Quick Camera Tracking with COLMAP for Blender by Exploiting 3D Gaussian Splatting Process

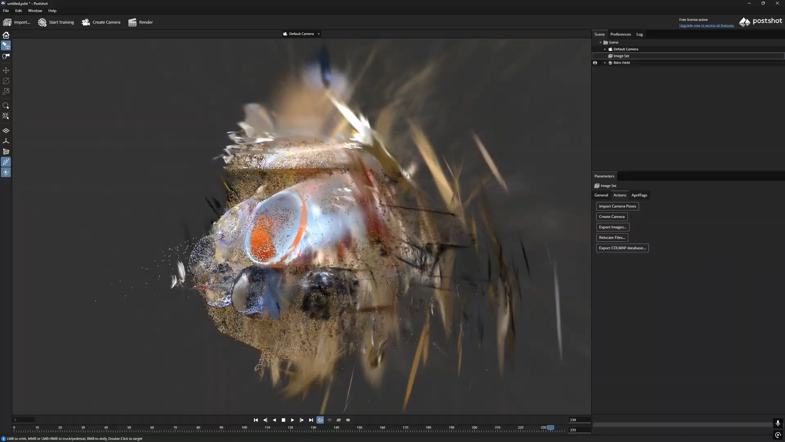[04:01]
above the camera angle you will not see perfect mapping but that should be fine from the perspective of the camera
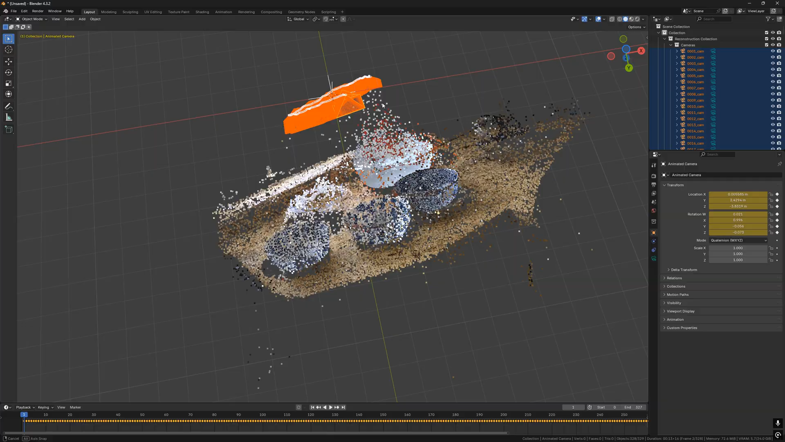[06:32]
and then all of those highlighted ones are the cameras we don't need those cameras because the import
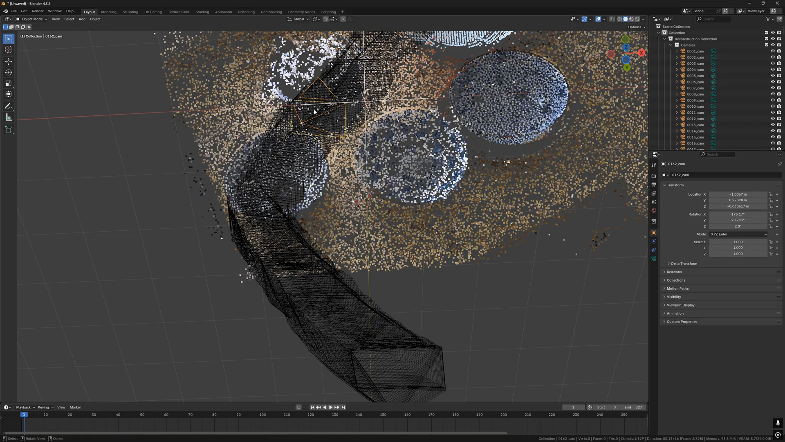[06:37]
add-on also imported an animated camera right here so i'm just going to select all the cameras and delete them
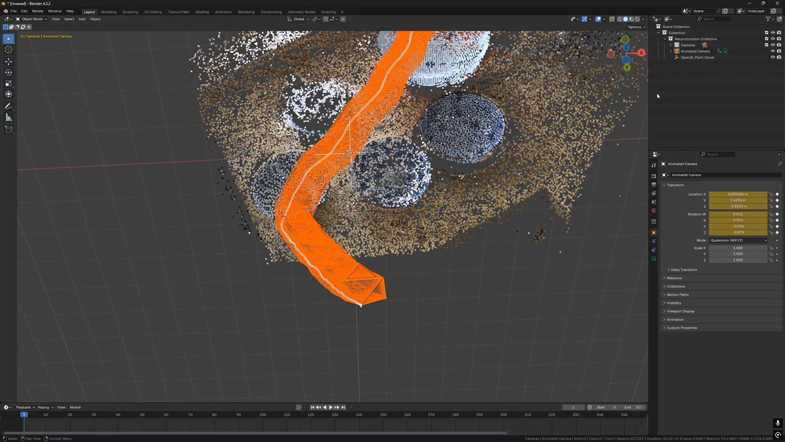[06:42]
so that's the result we have here now the
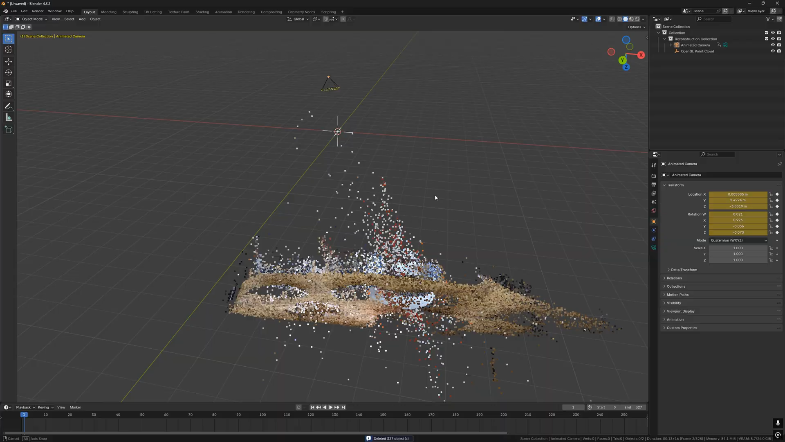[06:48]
orientation is a bit weird to fix that what we can do is to select all the objects and make sure
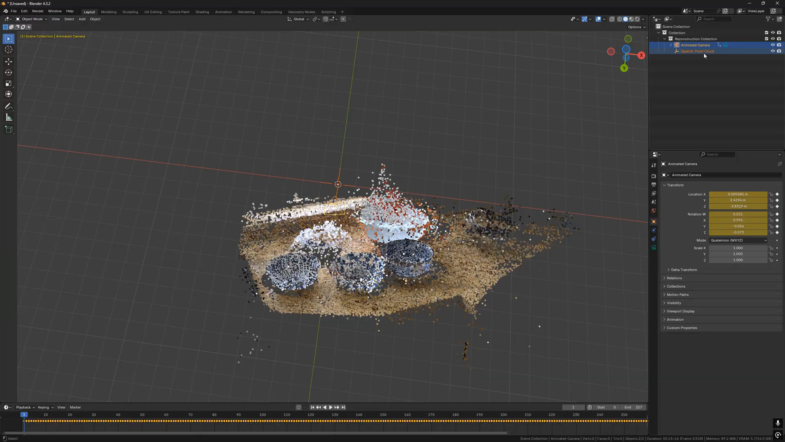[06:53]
the open gl point cloud is the active object then control p to create a
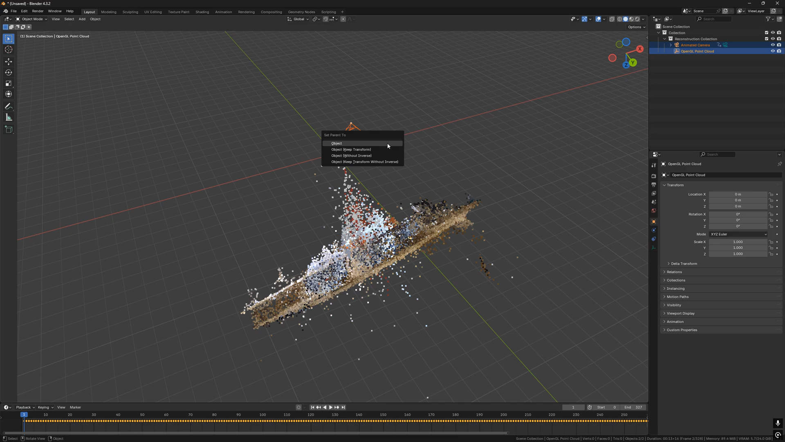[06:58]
parent then we can select the open gl point cloud and navigate it or
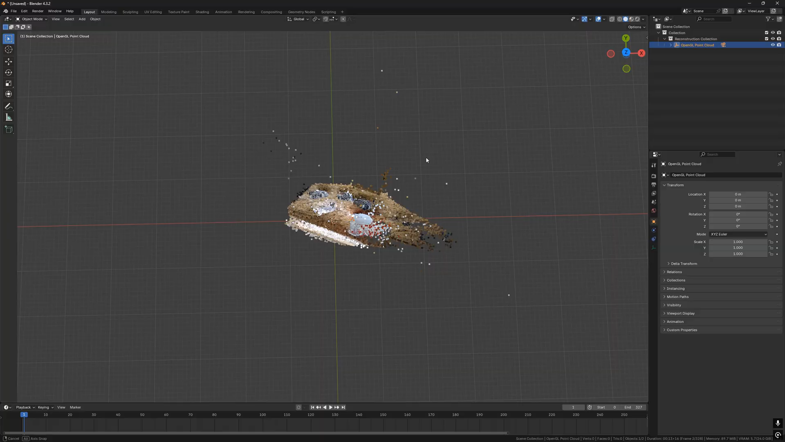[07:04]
i mean rotate it to a way that you know works well for our purpose so i'm just going to rotate it